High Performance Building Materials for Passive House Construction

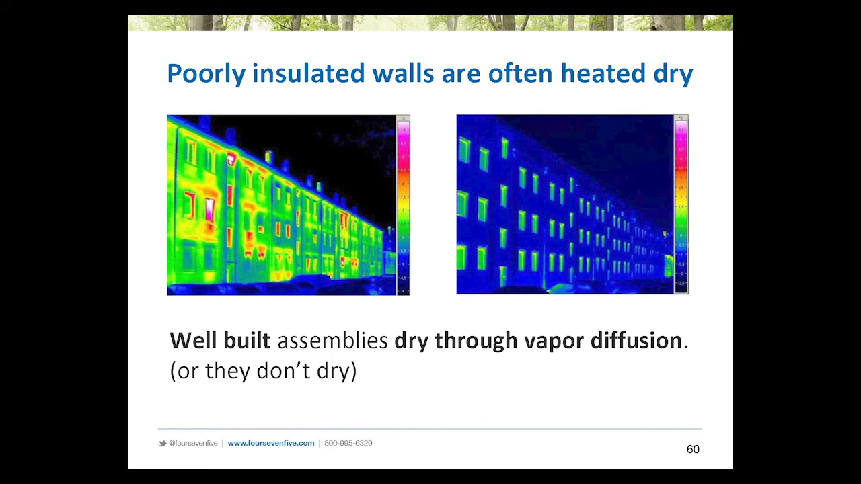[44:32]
uncomfortable building with a brick on the outside. But the brick is staying dry because there's all that hot heat moving outwards through it and keeping it out of trouble, too. But now when we make, this is the same building, sorry, and same building that was now insulated on the outside.
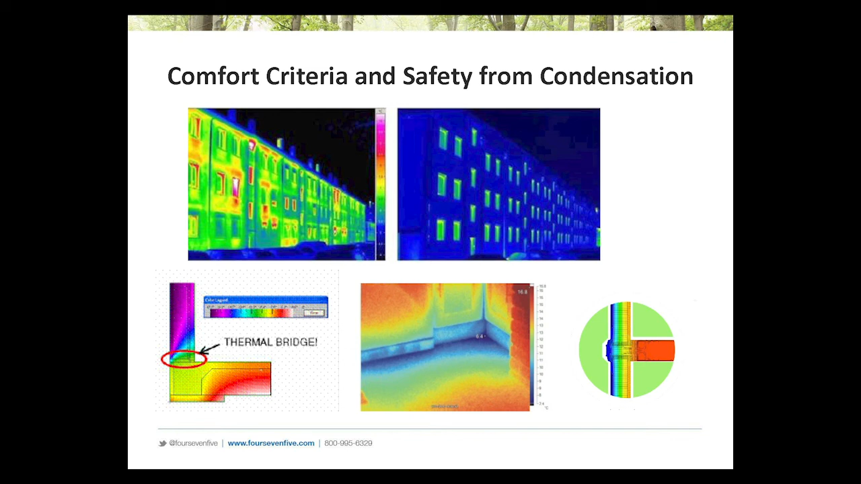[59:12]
So those thermal bridges down there that are often, in most buildings, not even thought about, are big problems for, you know, there's a cold spot there that is going to be a moisture and a comfort problem. And you can see that's going to happen in foundations.